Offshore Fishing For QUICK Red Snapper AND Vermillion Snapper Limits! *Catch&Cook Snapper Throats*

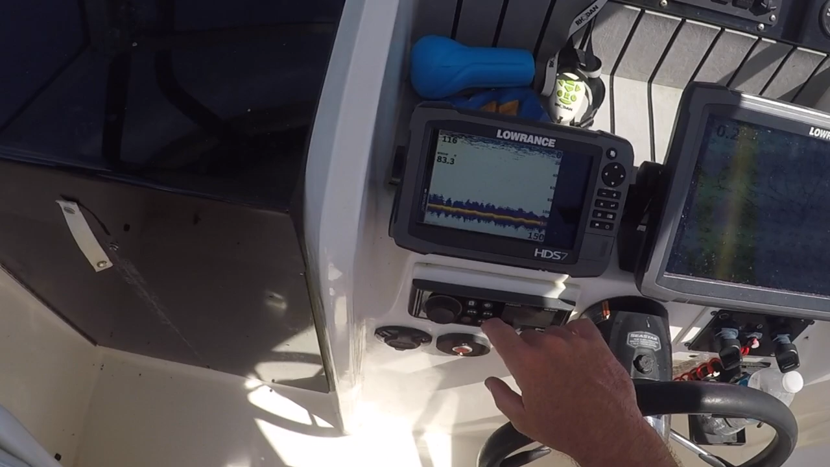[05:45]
We're in 116 foot of water, and I believe this is natural bottom spot that we ran over one day,
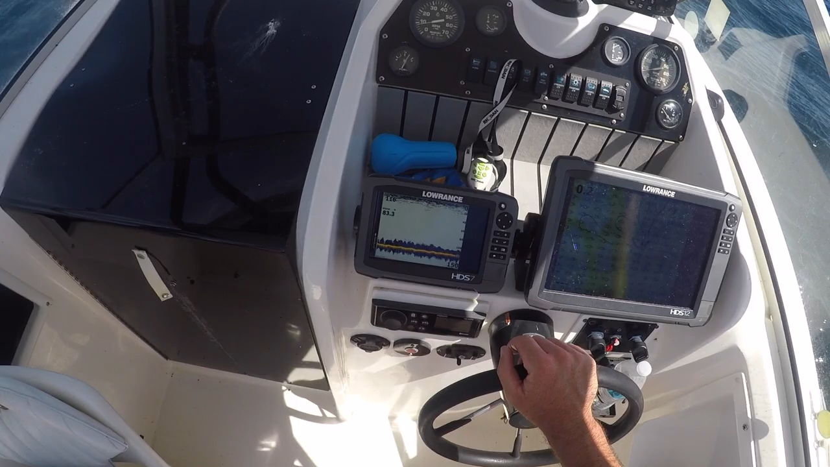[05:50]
and it's just really loaded up with beeliner.
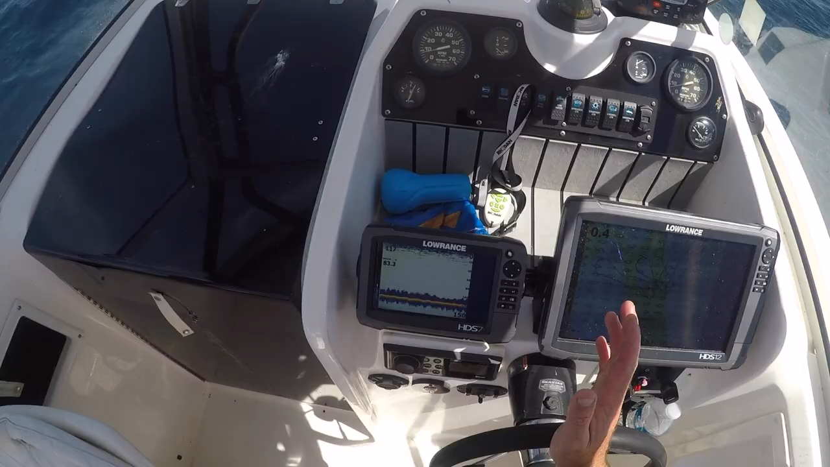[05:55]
Not really any snapper, a couple triggerfish.